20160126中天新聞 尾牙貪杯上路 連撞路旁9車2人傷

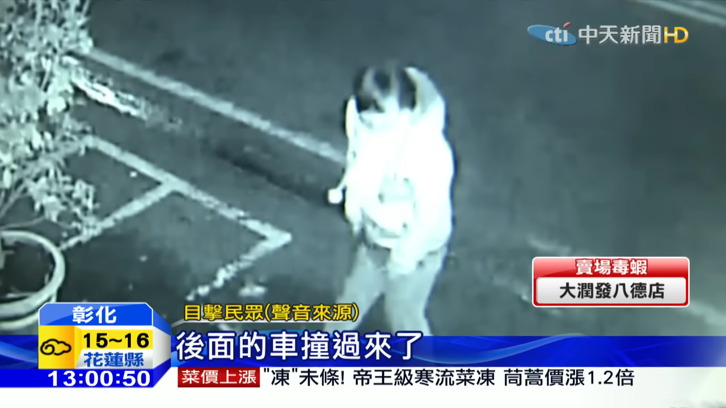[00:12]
母女俩坐在地上，表情痛苦，但这还没完。驾驶方向盘一个急切，冲到对向，撞上迎面而来的宾士车，又撞进烧烤店。